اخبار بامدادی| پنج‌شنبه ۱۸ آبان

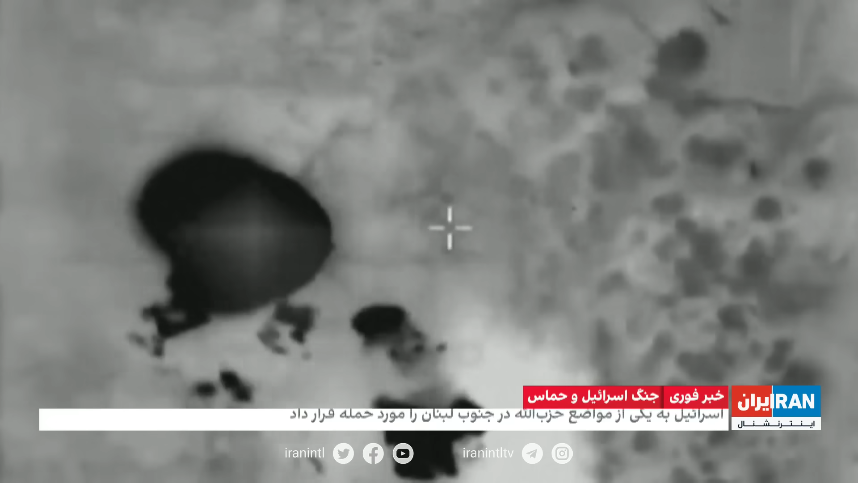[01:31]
به حزبالله در جنوب لبنان هدف حمله قرار گرفته پیشتر در حمله موشکی حزبالله به شمال اسرائیل دو سرباز این کشور زخمی شدند